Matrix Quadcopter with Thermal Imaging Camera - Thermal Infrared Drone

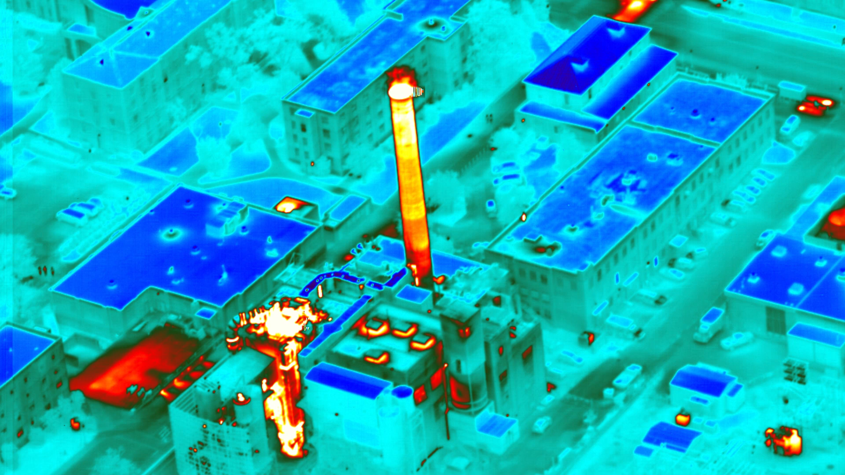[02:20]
Another version of the camera is able to capture images digitally and you can use the ICI
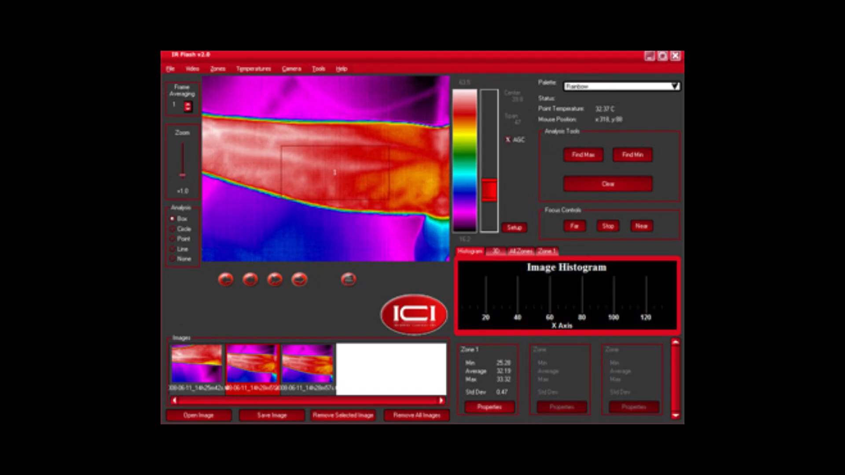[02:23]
software to see the temperature differences all across the image.